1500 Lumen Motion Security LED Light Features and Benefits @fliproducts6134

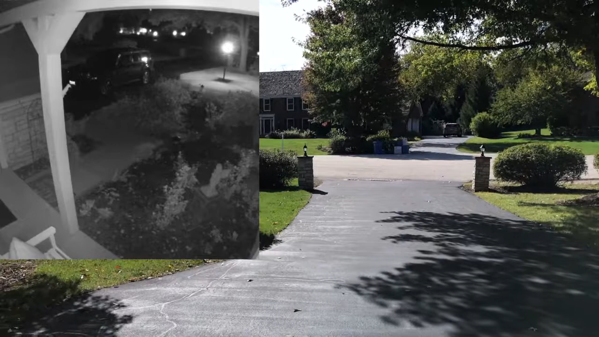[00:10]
Our camera on the house detected the vehicle approaching our driveway. They turned into the cul-de-sac here and then several people got out of the car.